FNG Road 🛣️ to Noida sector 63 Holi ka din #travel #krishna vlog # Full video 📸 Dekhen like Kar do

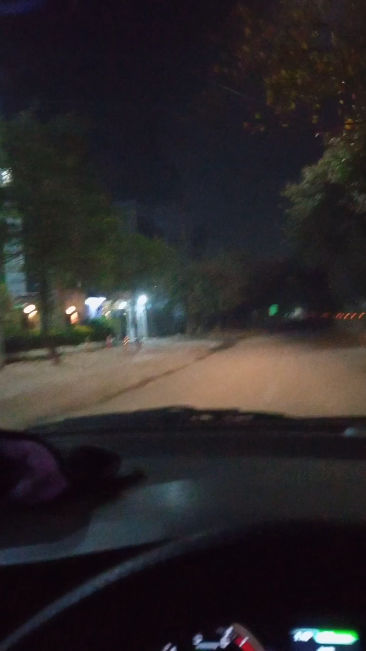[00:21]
ए रोड साथ 11.15 वह रहे हैं कि मैं जा रहों कम रहे हैं मेरे को बोट तगड़ी नहीं दा रही है कि अधिक है हम जा रहे है अभी सेक्रेट शटके एफ एफ एफ एफ एफ जी रोड की तरफ आप गाई बगेर देख सकते हो आप लोग यह ना वहल
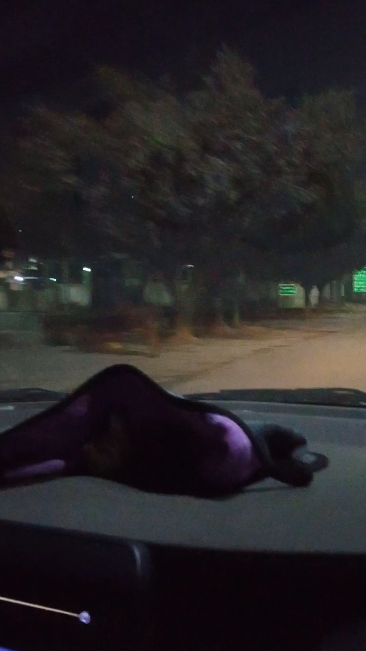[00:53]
भी है गाई भी है अब सब लोग होली मना के कमपणी से आब ही रहे तो यह कर गलर लग लेकर यहां भी सब जी के मार्केट लगती थी यहां पर अब मार्केट
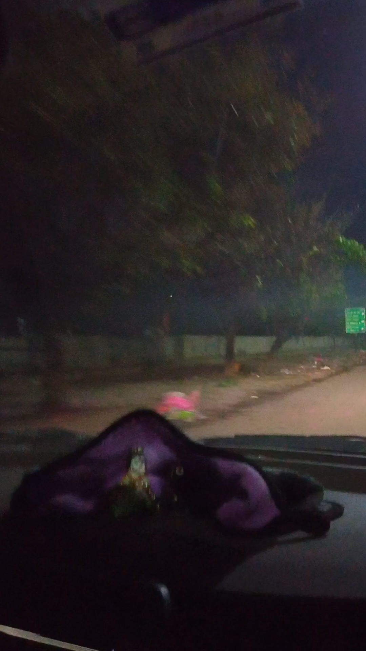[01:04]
नहीं है क्योंकि अभी रात हो चुका है काफी आप इना आ� अब रोड हम आचुके है
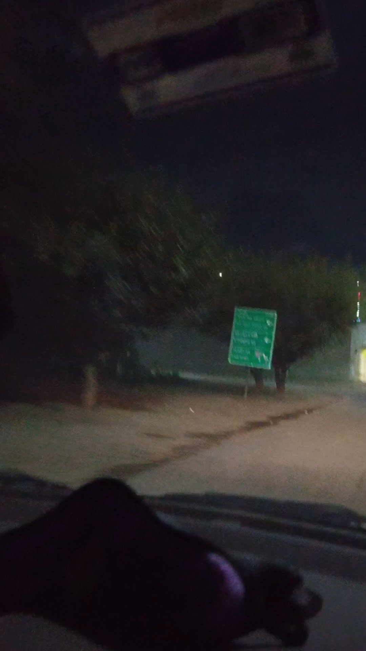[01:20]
अब कि शिद्यार्शी इसको शिद्यार्शी बोलते है गाईज ठीक है यहां पर देख सकते हो अब बड़ी आए लेकिन यह लेकिन यह इलाका काफी डेंजरस है बाइक के लिए तो कि यहां पर बाइक में कभी कमेरा चीन भी सकते
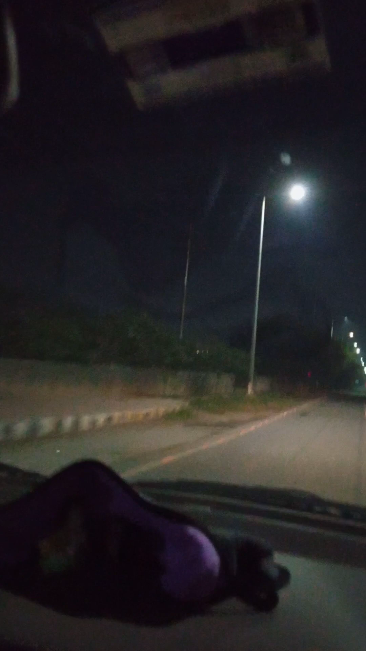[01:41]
तो यसी लूट � बगएरा भी होते है ना यहां पे ही है यहां पर जंगल एरिए आप देख सकते ही यह भी
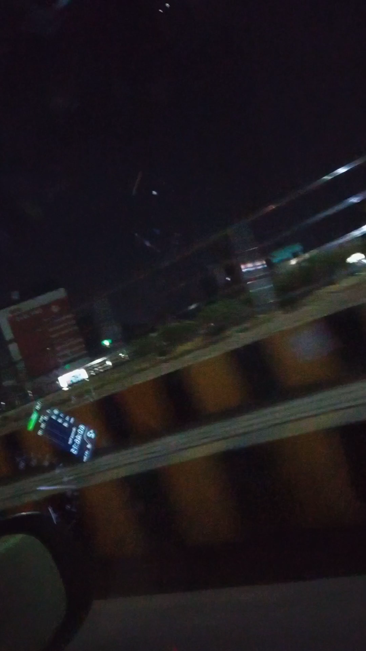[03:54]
गुल्चकर और यह भाई सब आइस क्रीम बेख रहे हैं बताव इतना रात कि समय में उन खाए लगी अब बताव काफिया साथ दुकान भी बंद होने वाली है बंद हो चुकि कि कल
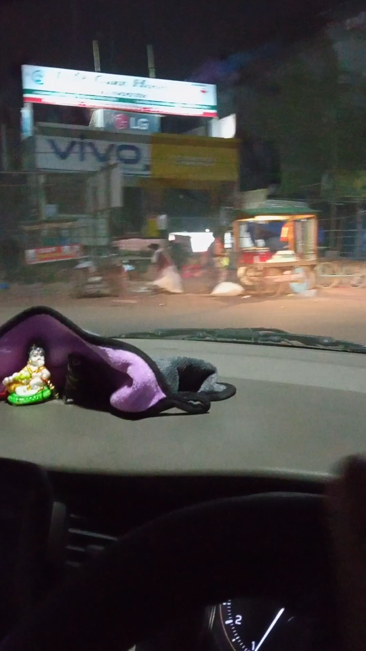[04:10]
हो लिए ना सब लोग लेट आठ सब लोग लेट आठते देख आग
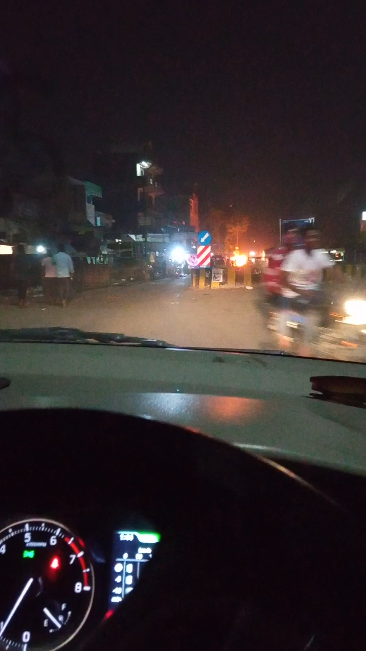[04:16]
भी जला रख बहुत तकड़ा तकड़ा यहां पर ऐसे सिस्टम में आग जलाने वाला लेकिन सब लोग जला रहे हैं यह मार् लेकिन थोड़ा बहुत
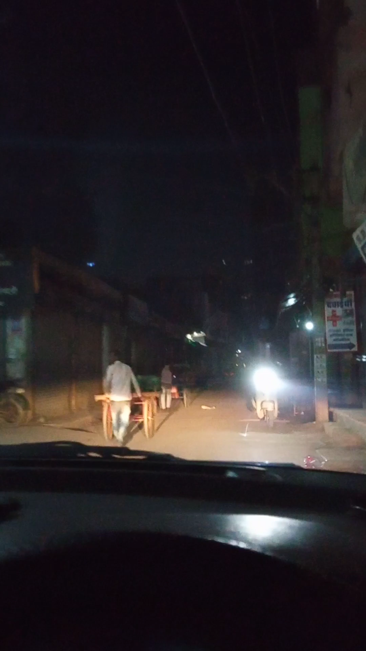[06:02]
कि अजयं यह श्रीच जा रहता है, को यहां पर सब लोग घर जा रहे है ना समन लेके ने मैं भी घर जा रहा हूं क्वाई लोग सब और ठेली लेल आप की घाडी लेके जा रहे हैं ऐसे होता है यूह आप गली है नहीं, पत्ली गली है यह आई कर दो